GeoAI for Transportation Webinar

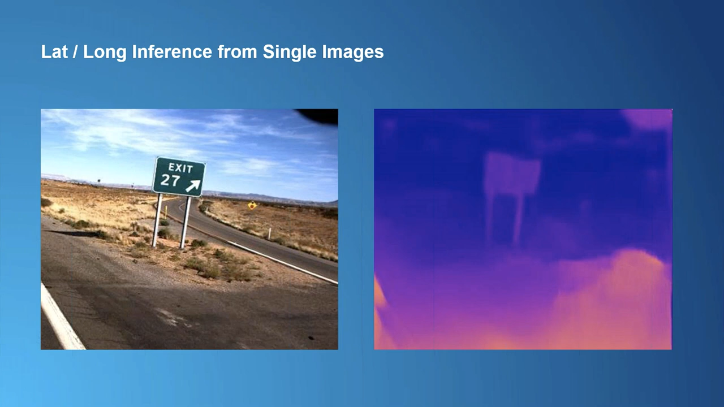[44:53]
you can still use machine learning to be able to infer the depth map of those objects. So, in this case, we're able to use a model called Monodepth that ingests the image that you see on the left, and it produces an inference depth map where each pixel essentially corresponds to the distance away from the camera. Here it is again in video format, and you see on the left-hand side, the model is also able to draw out those bounding boxes around objects of interest. So, in this case, it is detecting road signs and placing those red bounding boxes around them.
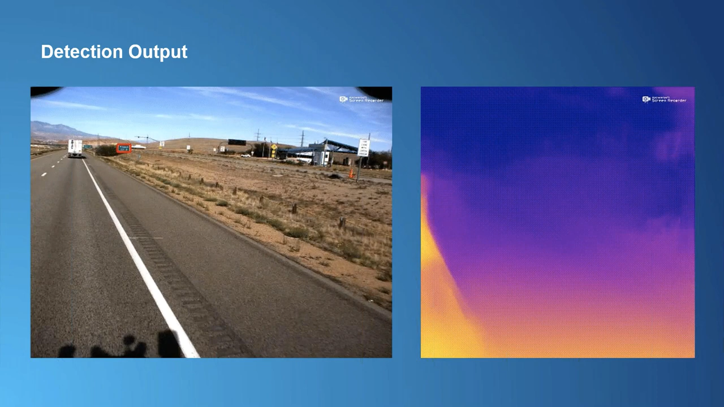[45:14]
So, one problem with not using photogrammetry is the issue of having multiple detections.
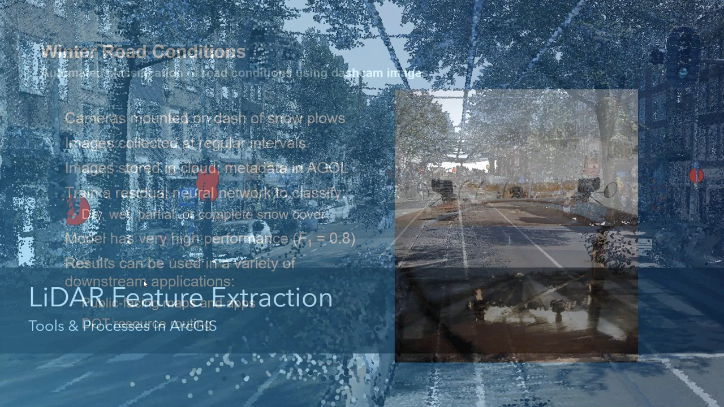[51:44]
So, I've talked about oriented imagery. It's obviously a very powerful data type, but there's also LiDAR that's very commonly collected as well.
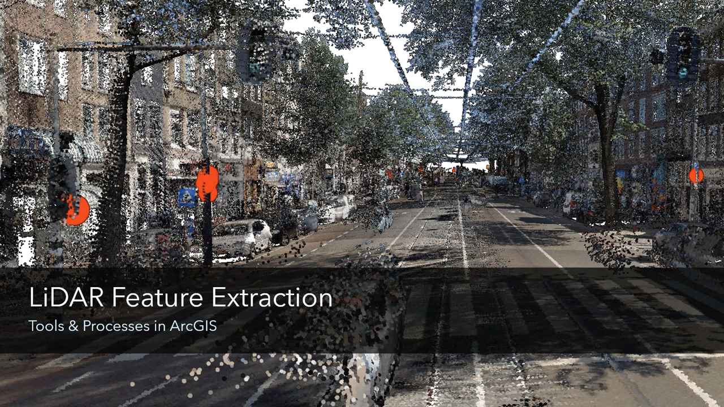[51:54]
And LiDAR can provide a different set of properties for automated feature digitization.
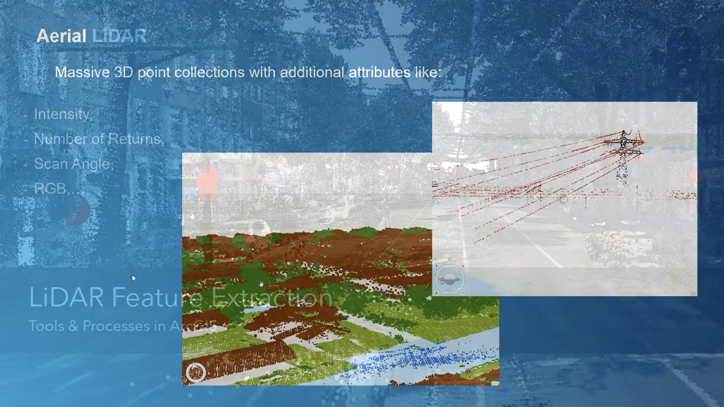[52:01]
I'm sure many of you may have seen our prior LiDAR webinar where we talked about, you know,
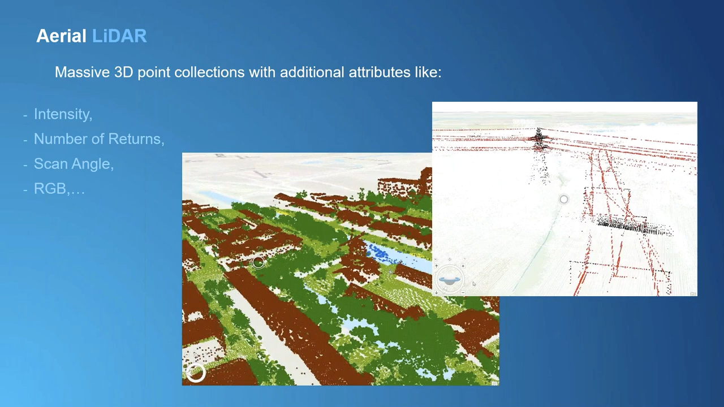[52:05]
building footprint extraction or power line extraction from LiDAR using deep learning.
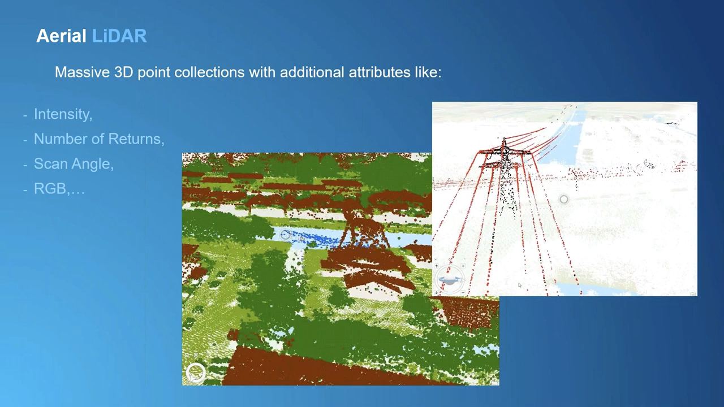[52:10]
The difference for this webinar is I want to really focus on terrestrial LiDAR rather than aerial LiDAR. In terms of data attribution, these two are basically the same.
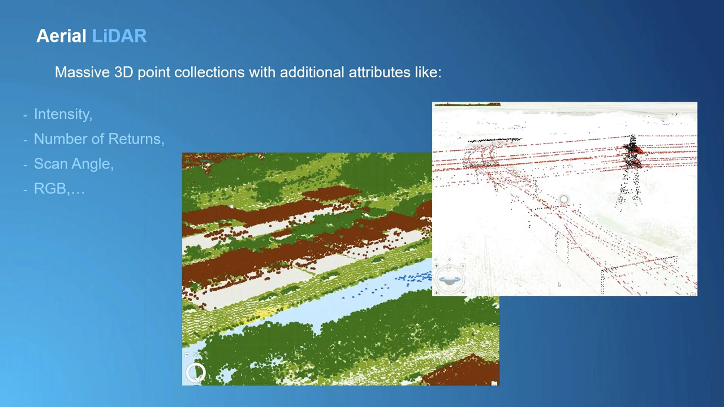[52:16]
Really, the only difference is that terrestrial LiDAR is often collected from MMS platforms as well, because they often come with imagery with an identical viewshed as the point cloud, because obviously, it's very easy to attach a camera to the rig alongside the LiDAR sensor.
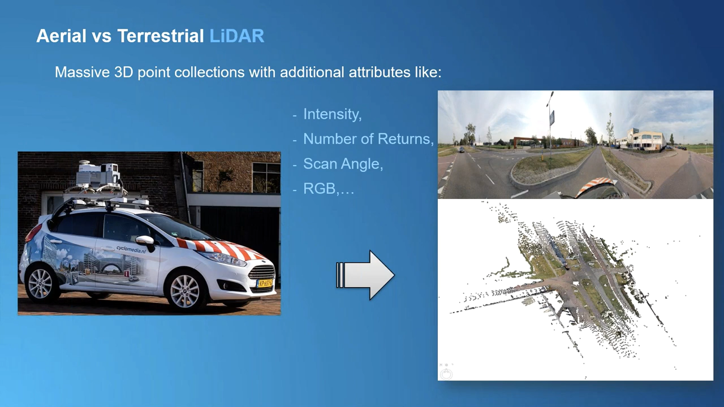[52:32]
So, for instance, here we see the 360 degree imagery for the corresponding LiDAR points.
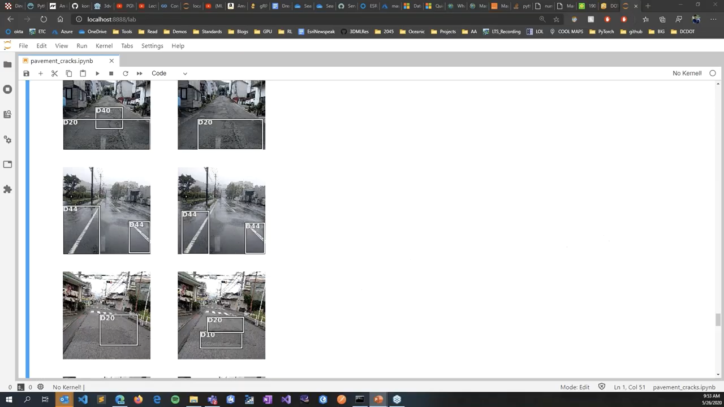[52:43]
So, one cool demo I do want to show is how do we actually perform
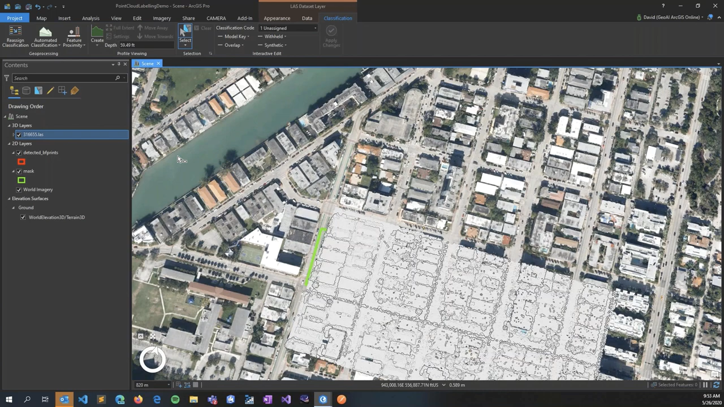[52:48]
labeling within 3D point clouds.
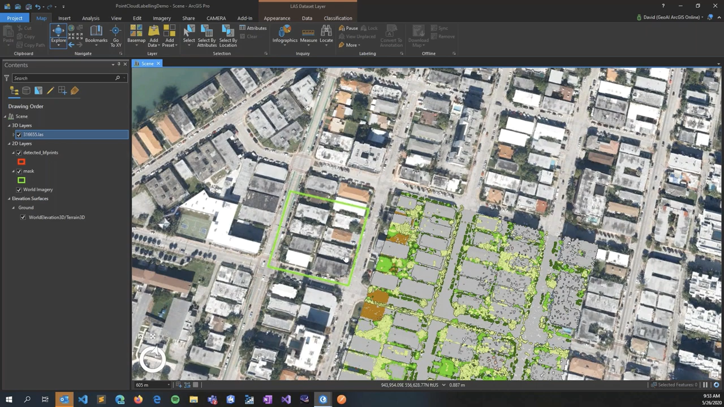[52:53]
So, labeling for 2D imagery obviously is very easy within Pro, but for 3D we also provide that functionality as well. So, let's say I have a point cloud right here and I'm interested in labeling some of these points as buildings.
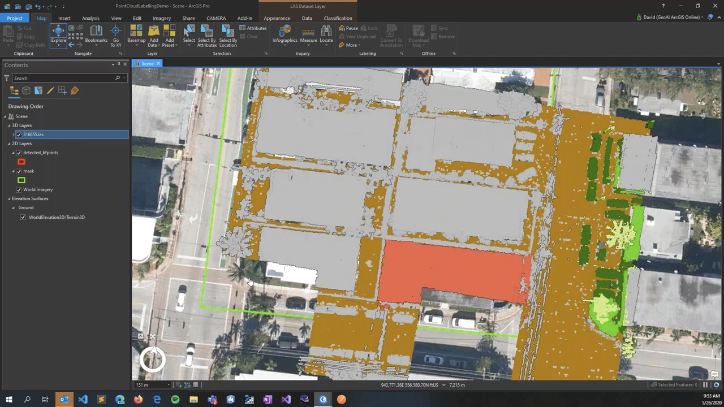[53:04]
So, all I would have to do is bring in my last data file. I can click on this layer and now the classification ribbon tab appears. I can click on this and I can click on this create button.
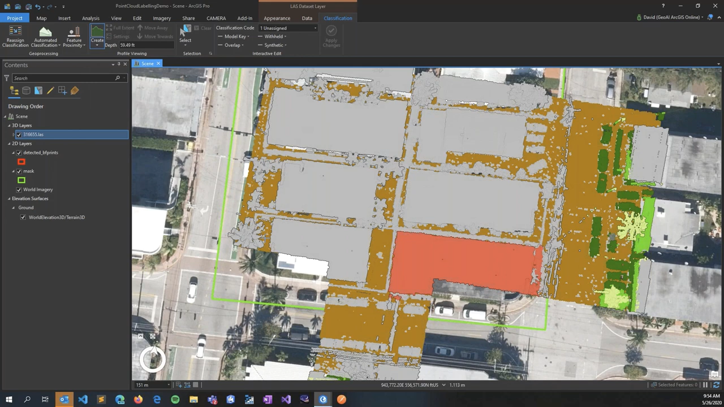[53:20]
So, this allows me to create a 2D profile which can click and create a bounding box right here. I can reposition this to fit nicely over the building, maybe shrink this down a little bit.
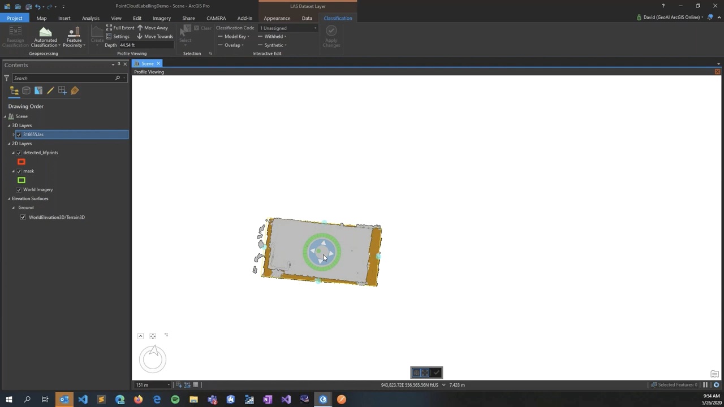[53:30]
And once I'm satisfied, I can click the tick icon and this is going to bring me to the profile view where I can use the select tool to basically draw a selection over those
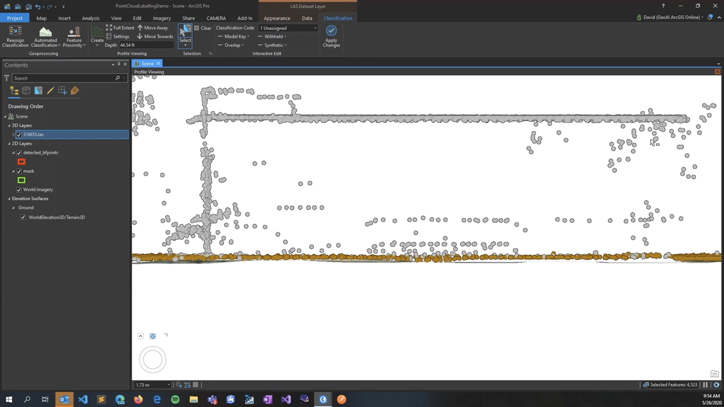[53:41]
points that I want to reclassify from unclassified to basically building. So, once I do that, I can click apply changes and this is going to reclassify those points for me automatically.
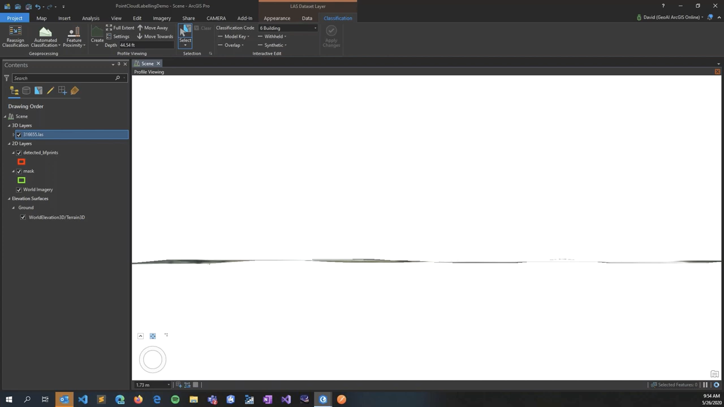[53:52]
And if I exit out of the profile view
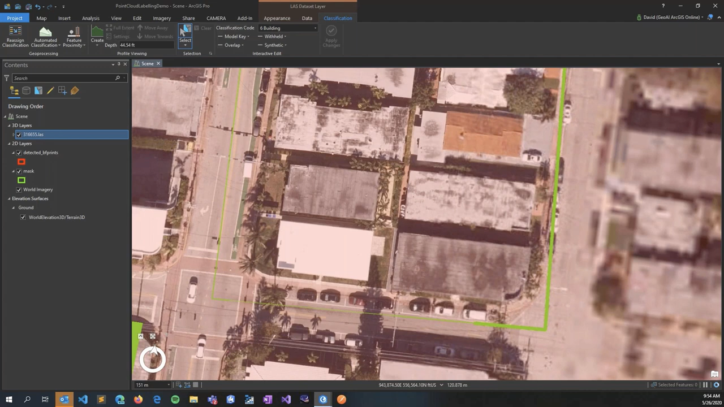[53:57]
over here and allow the map a couple of seconds to refresh,
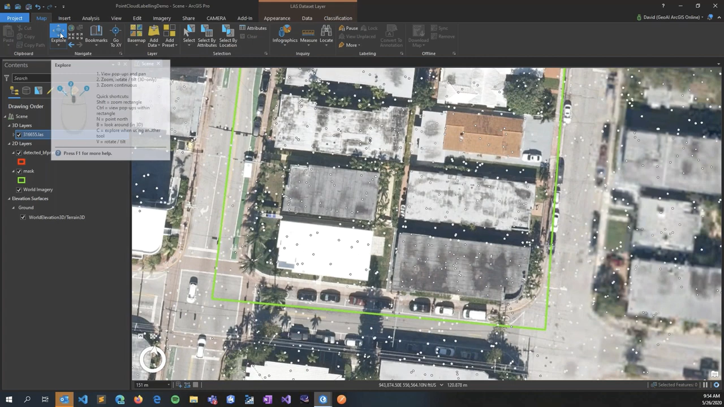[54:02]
you will see that in fact, you know, these points have been correctly reclassified as buildings, whereas before it was kind of just gray.